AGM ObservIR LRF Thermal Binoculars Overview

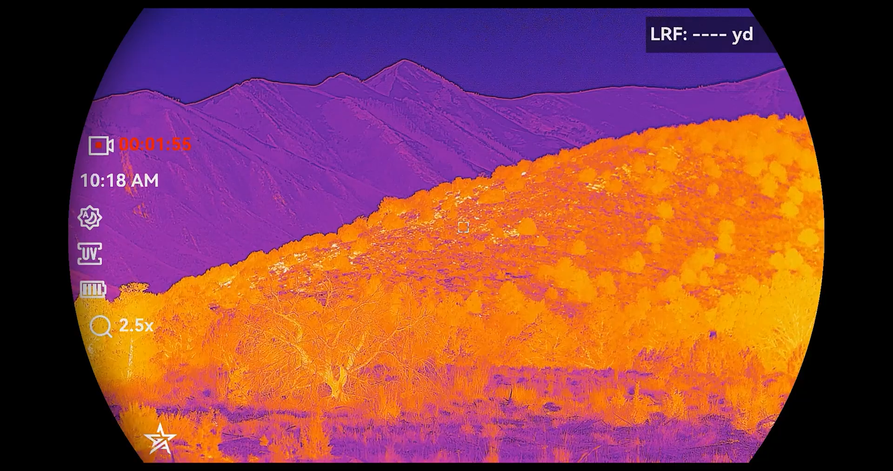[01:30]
hillside somewhere that I just missed after I'd been glassing that hillside for however long and then I can once I've identified where the animal or group of animal is I can then flip back over to my digital channel I know exactly where
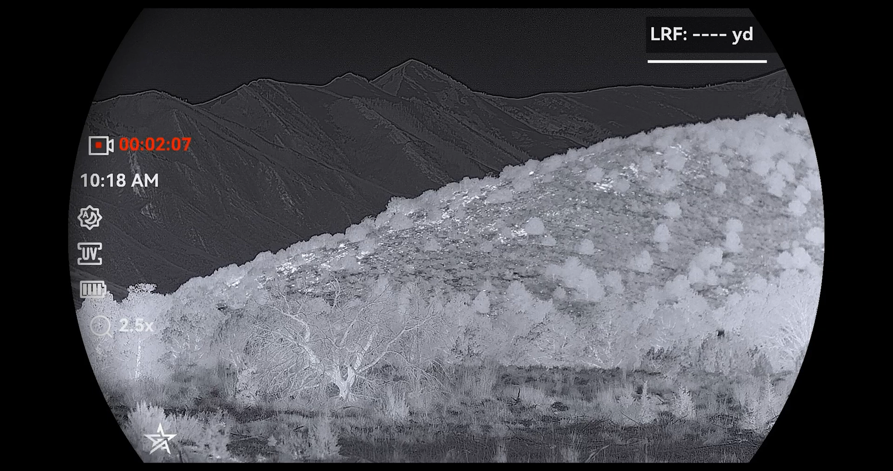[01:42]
I'm looking for them and then I can begin to zoom in I can take pictures I can record and I can kind of see if that's the the buck we're looking for if that's a mature